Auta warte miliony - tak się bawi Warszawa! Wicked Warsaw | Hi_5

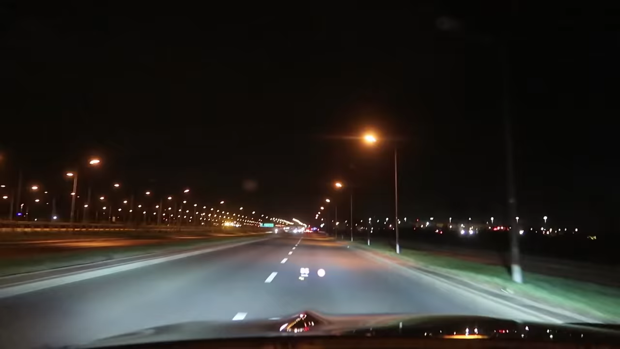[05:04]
Jesteśmy już we wszem i wobec znanym miejscu. Przy lotnisku, na pasie startowym. No i zobaczymy co tu się będzie działo.